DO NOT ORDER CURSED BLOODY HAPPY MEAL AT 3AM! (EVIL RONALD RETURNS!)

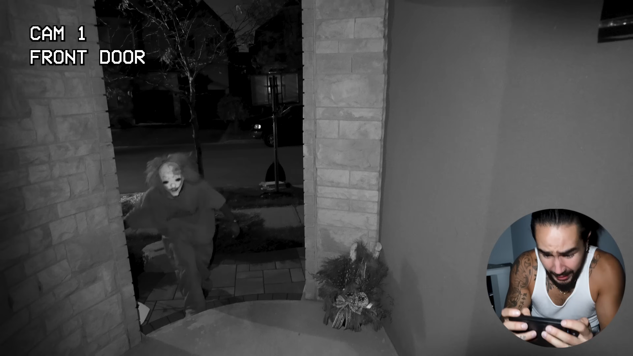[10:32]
Wait, you guys, he's at the front door. He's on the porch. Oh my god. Guys, I think the door's locked. There's no reason for him to come inside, right? There's no way he's gonna come up here.
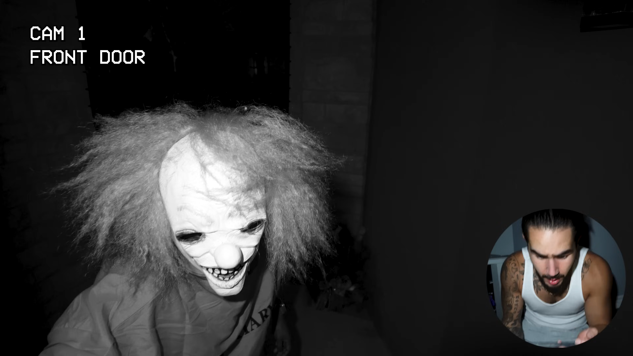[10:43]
Guys, it seems like he's knocking on the door. I don't know what he wants, but nobody's gonna open it, guys. It's just me here. You can hear him knocking, guys. He's really banging on the door up there. Oh my god.
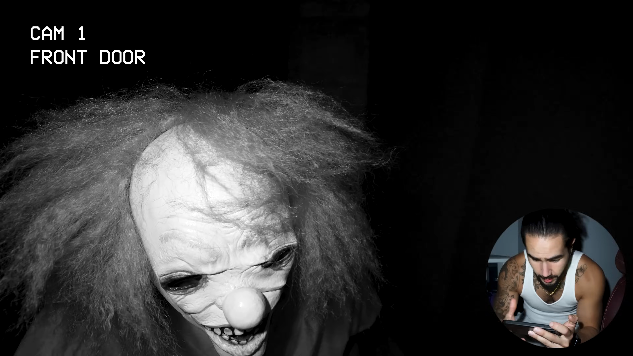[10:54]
He seems to be looking through the front door. Oh, he's mad. He's mad that he couldn't get inside.
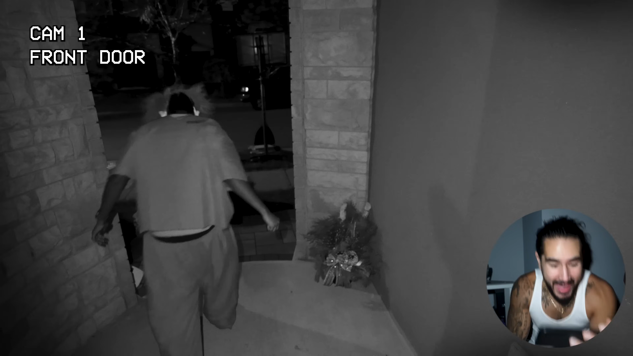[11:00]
Okay, he's gonna go home, you guys. He's gonna go home. Wait, he's going to the side of the house. Oh my god, hold on. I gotta switch the security camera. Hold on. Wait, there he is. He's coming down the side.
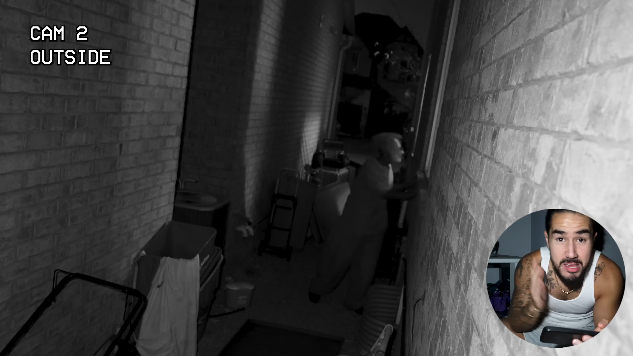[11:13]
He's looking in all the windows. The good thing is, we have all the lights turned off, and there's no way he can see us through any of the windows, you guys. I don't think he can find us.
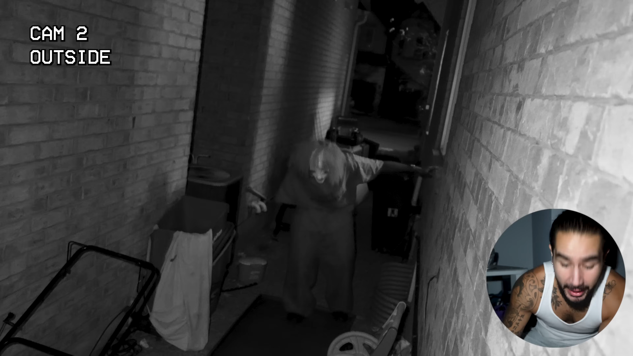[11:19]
He just took a look. He didn't see anything, but he's still creeping around and... Wait a minute.
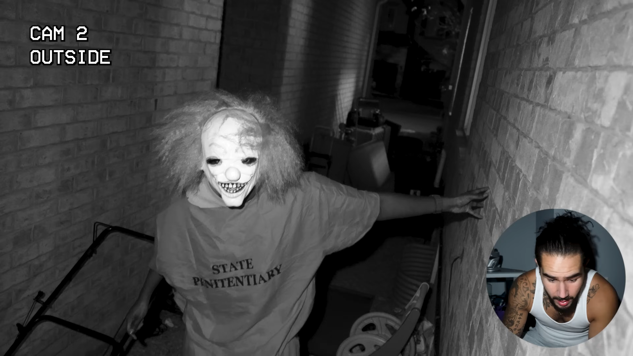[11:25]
You guys, I think he noticed the camera! No! He just took it down! Okay, next camera!
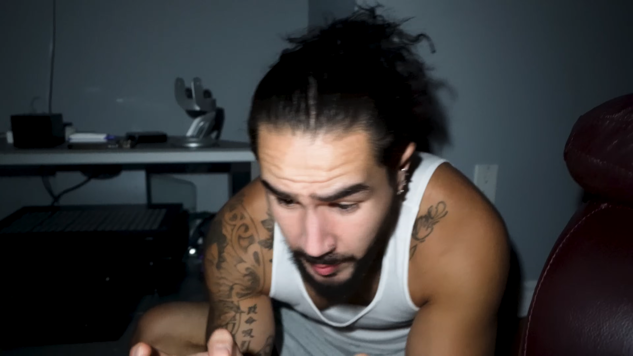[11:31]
Oh, guys, he's in the backyard now.
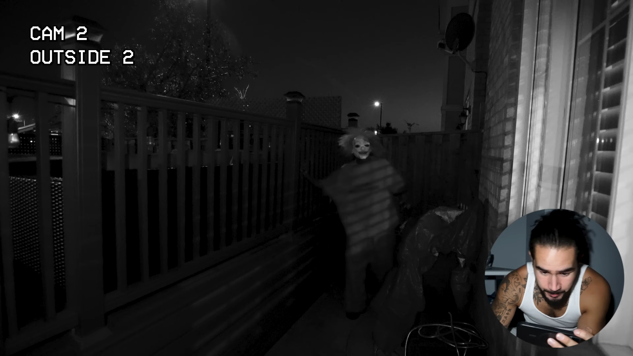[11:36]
It's okay, it's fine. There's no way he's gonna get in. He can just do the whole circle around the house, and there's no way he's gonna get in here, and we're gonna be safe and sound, right?
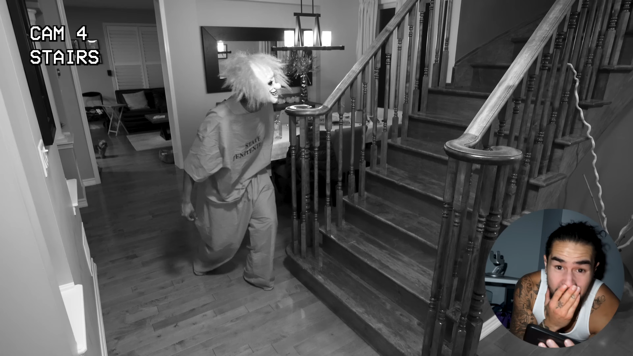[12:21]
He's walking by the stairs. Oh my god. And he's laughing. He's laughing because he knows that he just outsmarted me. Guys, he's laughing. Guys, I don't know what I'm gonna do.